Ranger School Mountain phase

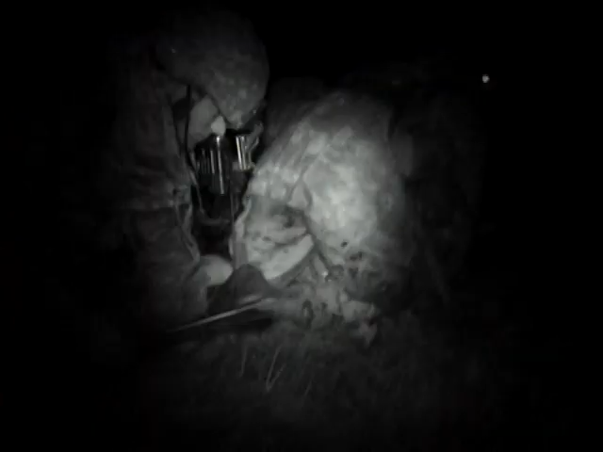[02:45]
A ranger student will leave here knowing about himself and leading other people under physical and mental duress. They'll be physically smoked.
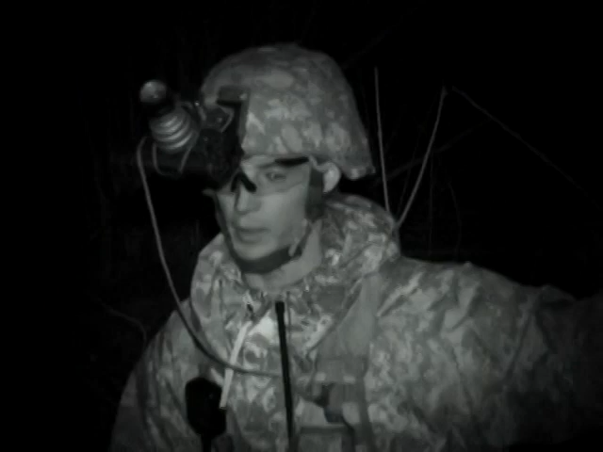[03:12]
It takes a lot of heart. It takes working together as a team and it takes... Their chain of command said they had leadership potential to come to ranger school. Here they have to demonstrate that they have leadership. Near the end of the nine-day FTX,
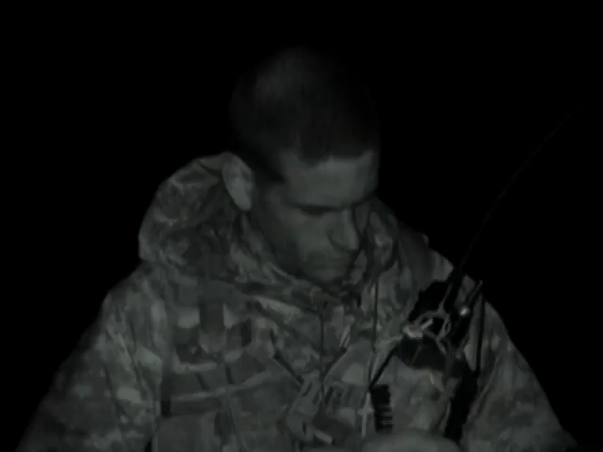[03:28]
the students are so physically and mentally exhausted that some begin sleepwalking and hallucinating. Wake up!
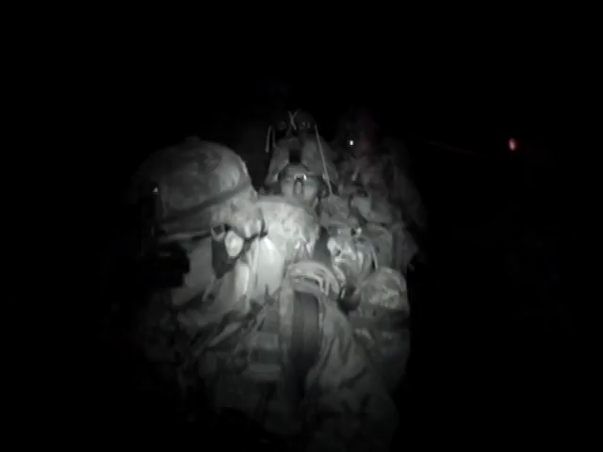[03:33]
Talk! What are you doing? Following the trail, sir. Hey, there's the ranger buddy right there. Get behind him and move out. Yesterday I was delirious.
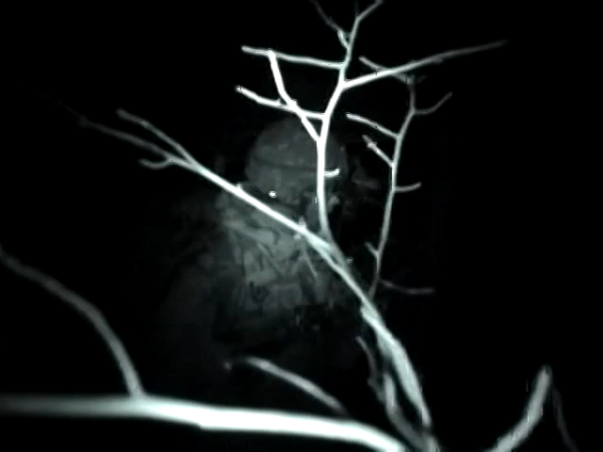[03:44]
We were walking up the mountain and I started seeing stuff. I thought I was walking through somebody's kitchen at one point. Up here, less sleep.